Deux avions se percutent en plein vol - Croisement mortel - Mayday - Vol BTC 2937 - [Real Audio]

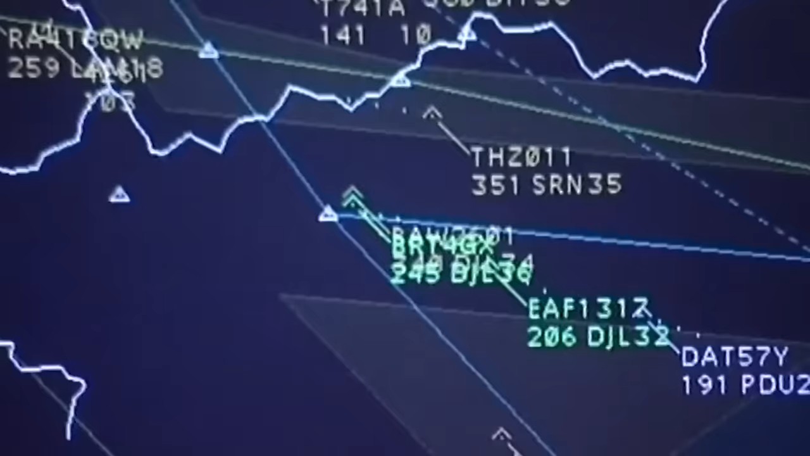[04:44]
On a chacun un ordinateur qui donne sa position, qui donne son altitude, qui donne sa vitesse. Et ils discutent entre les ordinateurs.
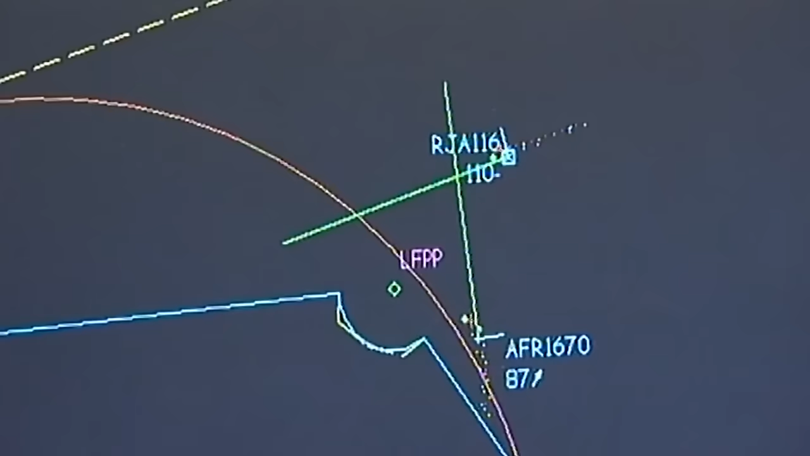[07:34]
En fait, le contrôleur ne peut pas ne pas le voir. Donc ça a l'alerte suffisamment tôt pour qu'il ait le temps de donner une instruction pour qu'il n'y ait pas de rapprochement anormal entre ces avions.
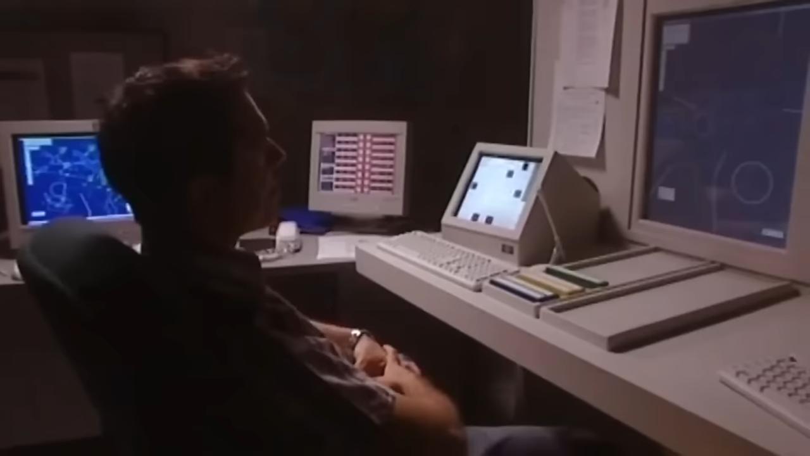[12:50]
La première alerte apparaît sur l'écran radar d'un contrôleur allemand. Son filet de sauvegarde a détecté les trajectoires convergentes et le risque de collision. Aussitôt, il essaie de prévenir Peter à Zurich, mais les téléphones sont toujours coupés.
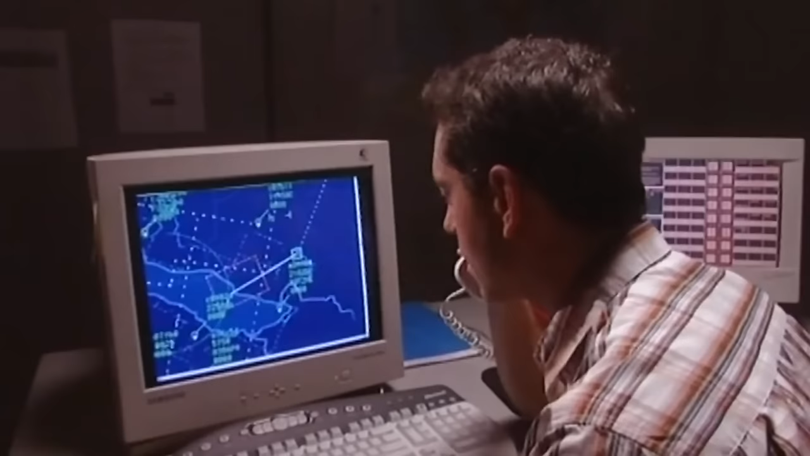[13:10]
Et il est impossible pour lui de prévenir directement les pilotes qui sont déjà passés sur la fréquence radio de Zurich. Au même moment, le T-Cast du Tupole F s'active.